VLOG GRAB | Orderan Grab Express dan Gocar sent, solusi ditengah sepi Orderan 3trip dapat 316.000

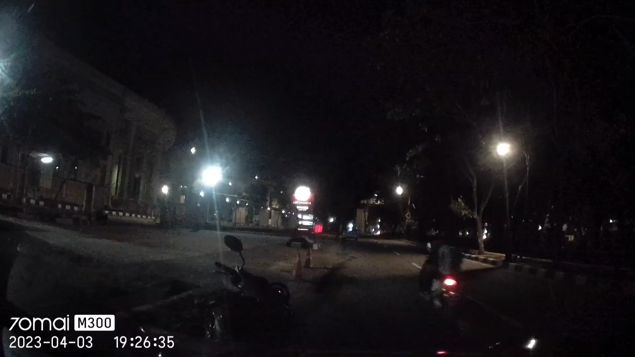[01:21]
Setelah saya drop off itu paketnya, dan tadi saya sudah buka puasa. Ini saya ke Kelapa Gading ya, depan apartemen Nias ya. Apartemen Nias yang di Kelapa Gading, yang teman-teman banyak sekali ini yang di sini nih pada ngetem semua karena lagi sepi. Dan alhamdulillah saya nyangkut orderan lagi paket ini Grab Express, cuma barangnya genset. Tapi tetap saya angkut karena lagi sepi orderan.